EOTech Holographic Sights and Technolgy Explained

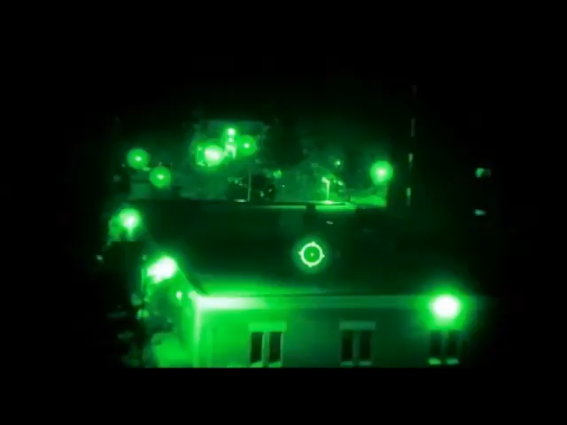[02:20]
We have some night vision sights that offer ten additional settings that are specific to night vision, so we have more brightness settings than any other red dot as well.